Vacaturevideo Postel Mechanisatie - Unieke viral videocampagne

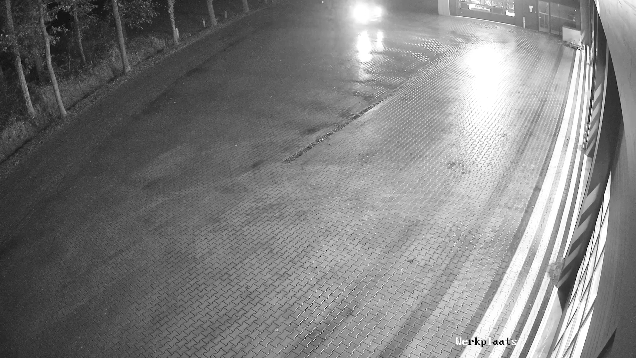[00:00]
Het is de nacht van 10 november en omstreeks vijf zien we dit wit-grijze busje het terrein van Postel in Tilgte oprijden. Het busje stopt opvallend lang aan de voorzijde en verplaatst zich dan snel naar de achterkant.
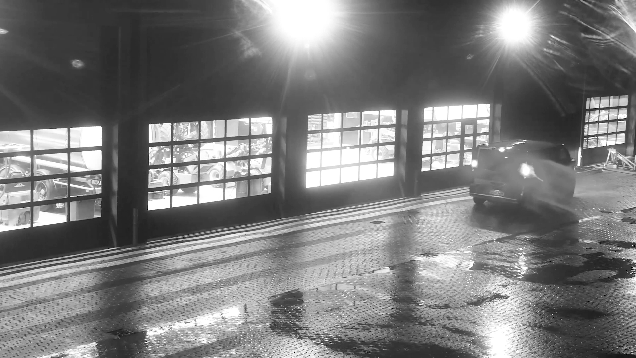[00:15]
Er stapt één persoon in zwarte werkkleding uit. Hij betreedt het pand simpel via de achterdeur.
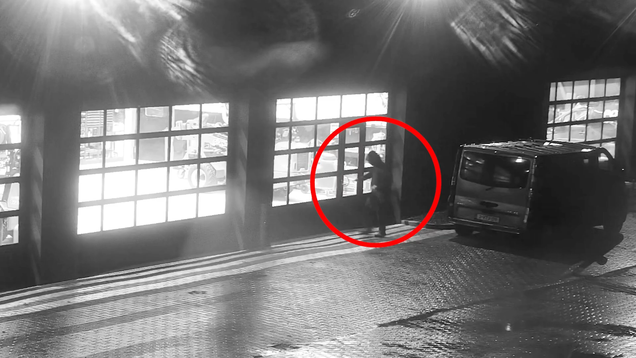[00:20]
Eenmaal binnen lijkt de persoon vol te zitten met ervaring.